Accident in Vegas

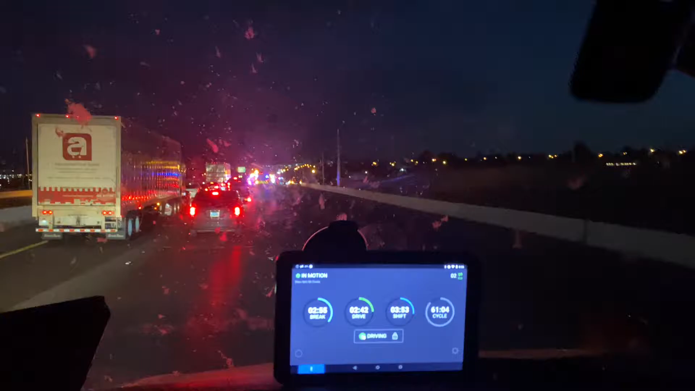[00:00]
all right so let's see if this accident is any any better or more interesting than the last one over here in Las Vegas I'm on the 95 and only only been sitting in traffic for like 15 minutes it wasn't like the other one where I was in traffic for like four hours ridiculous
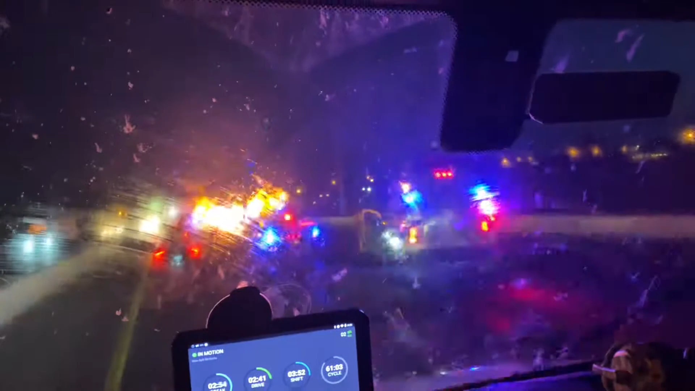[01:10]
see if we can get some i think i made it worse now okay i did make it worse but uh too many lights glare okay so i gotta i gotta under the way car right here car right there car everywhere oh here's the oh okay on the side all right nice nice this one got smashed in the back okay awesome that was great that was worth sitting in traffic for 15 minutes